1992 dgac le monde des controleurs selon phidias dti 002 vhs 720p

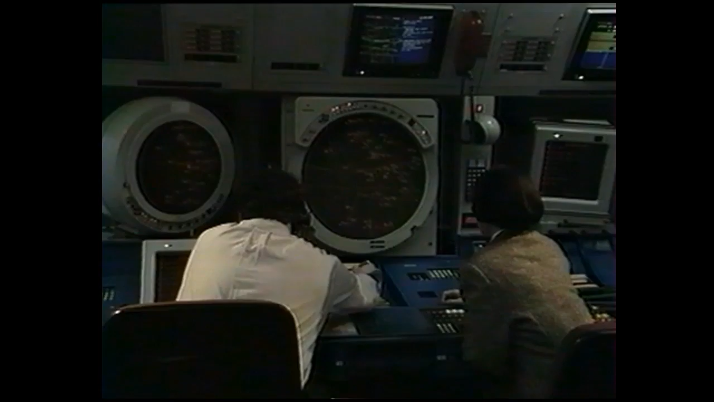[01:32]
Dans ce cadre, la France poursuit le programme de modernisation de son système informatique pour le contrôle du trafic.
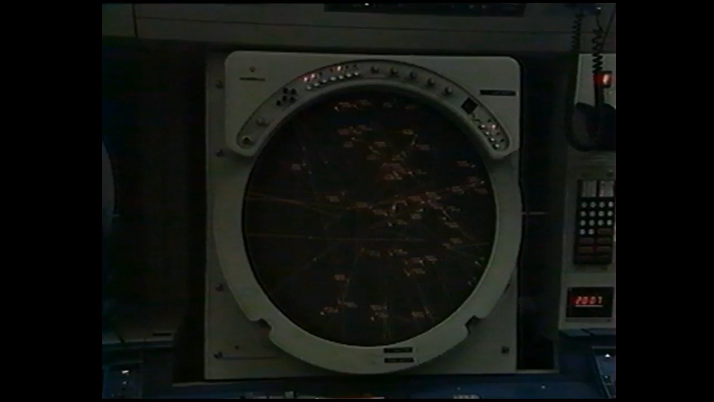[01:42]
En particulier, les positions de contrôle actuelles, vieilles de 15 ans, seront remplacées par les postes FIDIAS.
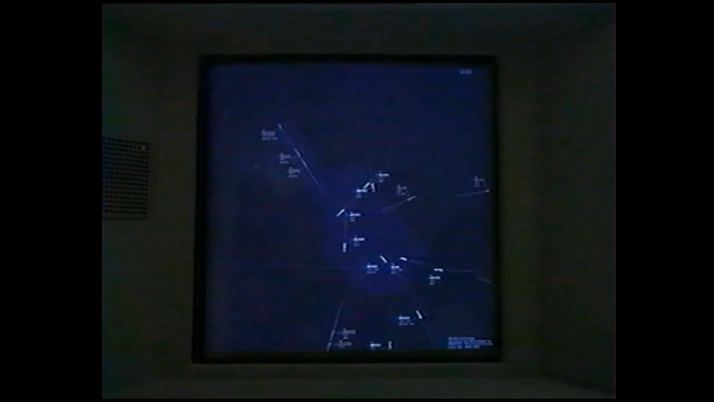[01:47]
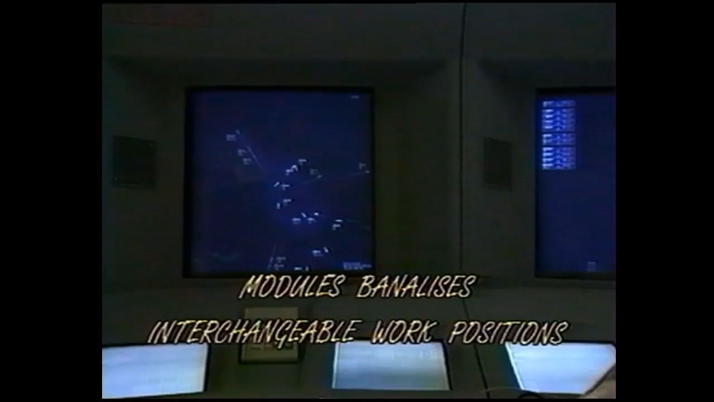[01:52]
Dans les salles de contrôle actuelles, une position est en fait un ensemble d'outils avec un agencement fixe. Ces moyens de travail ont été étudiés d'abord pour le contrôleur radar.
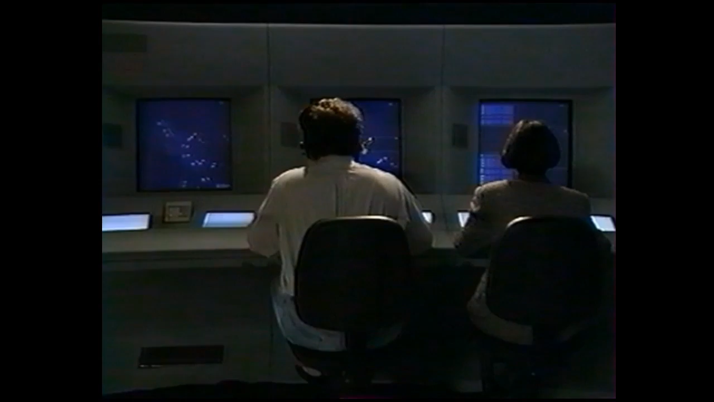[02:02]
Le contrôleur organique, lui, doit s'en accommoder.
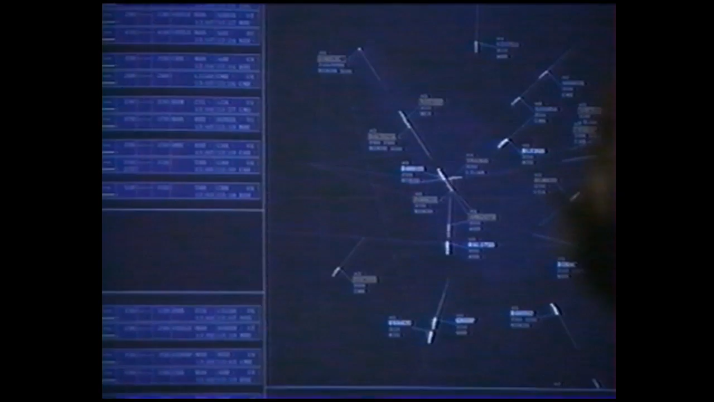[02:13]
Les modules de contrôle de nouvelle génération sont tous identiques.
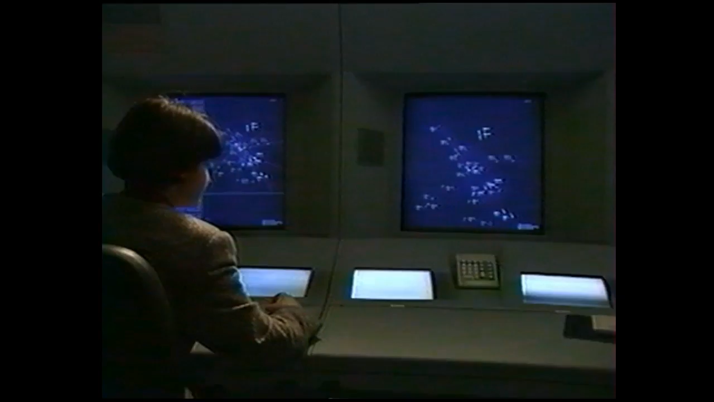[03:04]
Tout avoir à l'écran peut sembler surprenant.
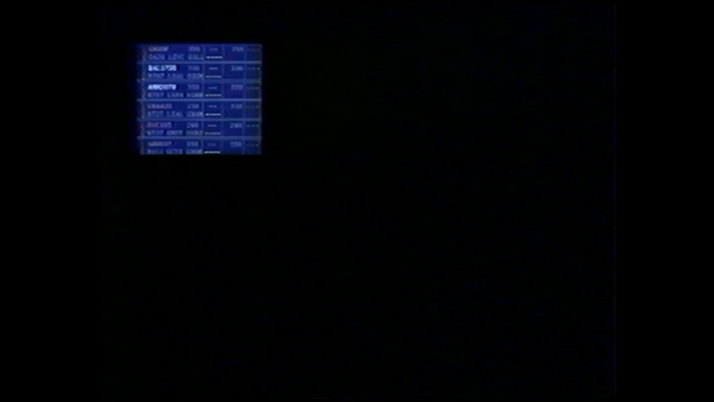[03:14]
Pourtant, c'est un bon moyen pour regrouper les différents types d'informations et limiter ainsi leur dispersion.
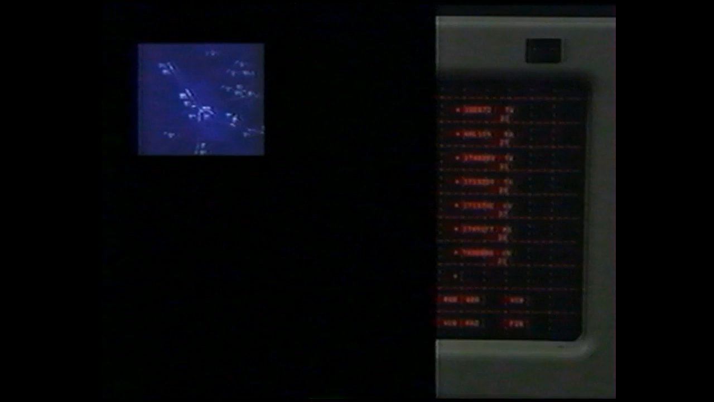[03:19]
FIDIAS est un périphérique multifonction. Les données de plan de vol et radar ne sont plus séparées.
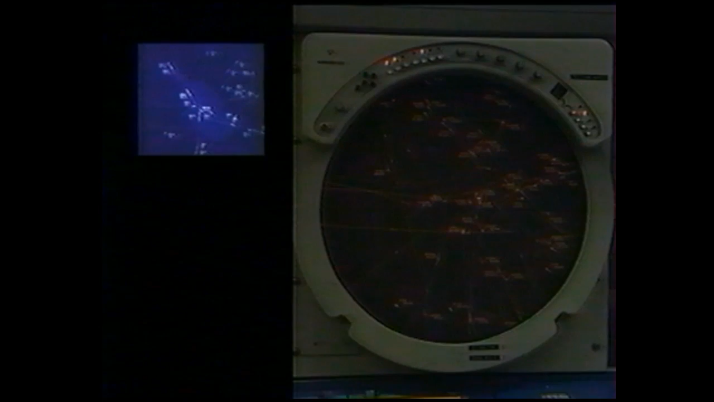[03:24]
Ces différents types d'informations s'enrichissent et se mettent à jour mutuellement.
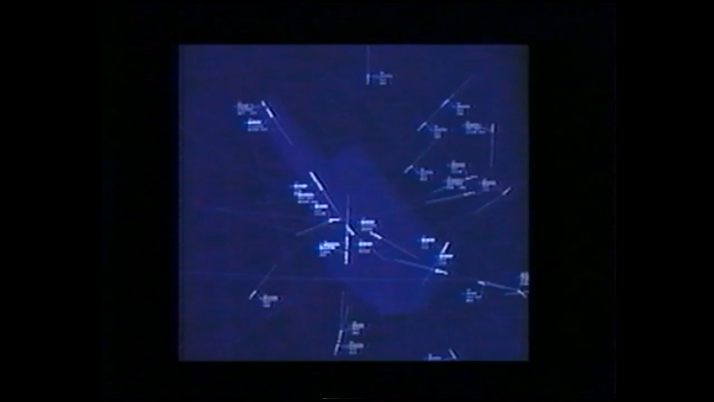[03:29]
Différentes images sont présentées dans ce que l'on appelle des fenêtres.
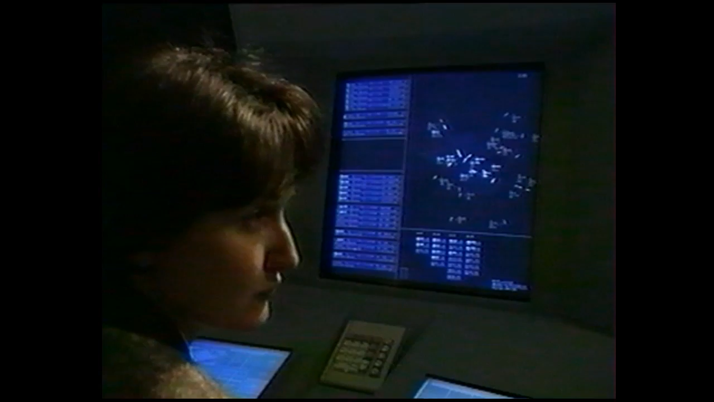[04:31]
Sur une même position de contrôle, les deux contrôleurs organiques et radar n'ont pas les mêmes besoins en informations.
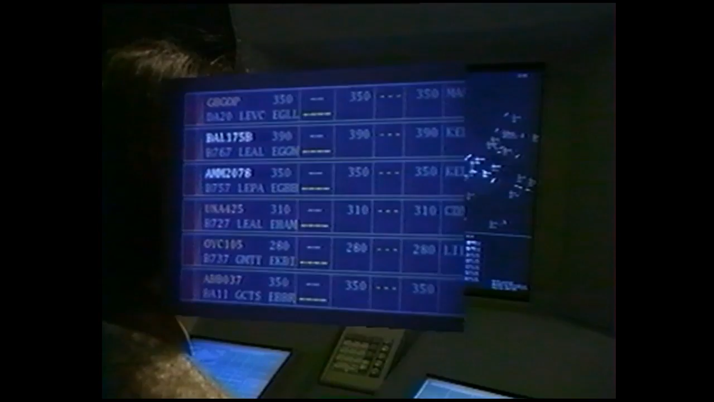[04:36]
Par exemple,
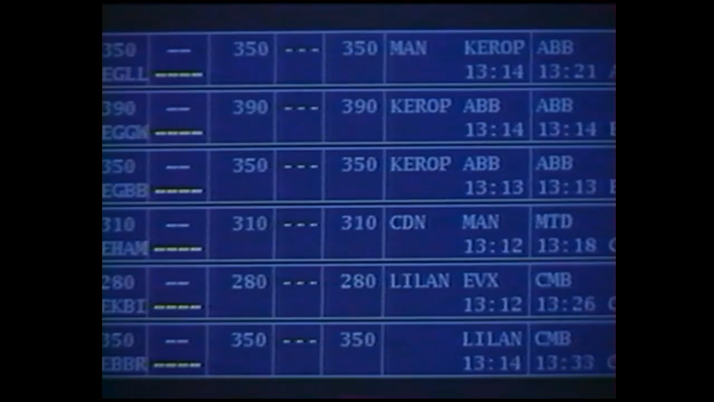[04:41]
le contrôleur organique et le contrôleur radar peuvent avoir chacun leur propre tableau de strip avec un format différent.
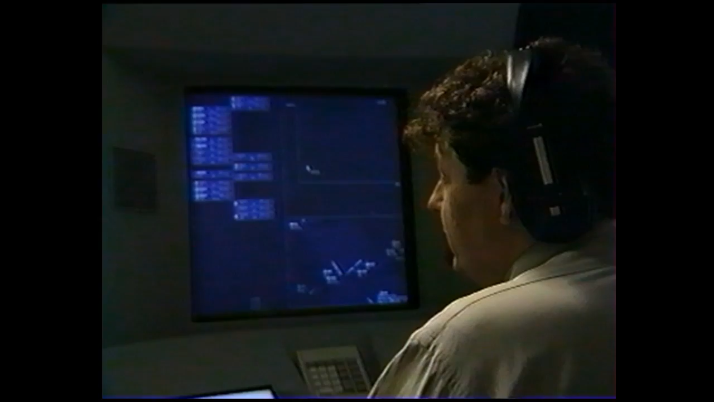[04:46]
De même, les outils d'aide au contrôle et les dialogues peuvent être spécialisés pour chacun des contrôleurs de la position.